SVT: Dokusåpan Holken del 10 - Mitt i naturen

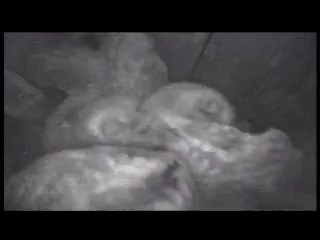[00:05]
Kattugglungarna blir allt större och kräver allt mera mat. De klarar sig själva i holken och både honan och
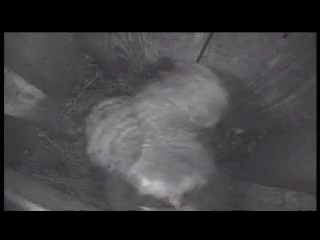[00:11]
hannen jagar intensivt för att hinna med att mätta de till synes ständigt hungriga ungarna.
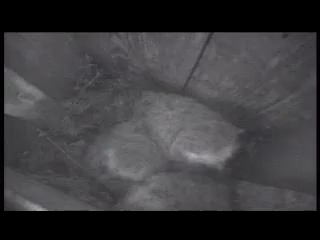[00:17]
Här är det en av föräldrarna som kommer med ett väl stort byte.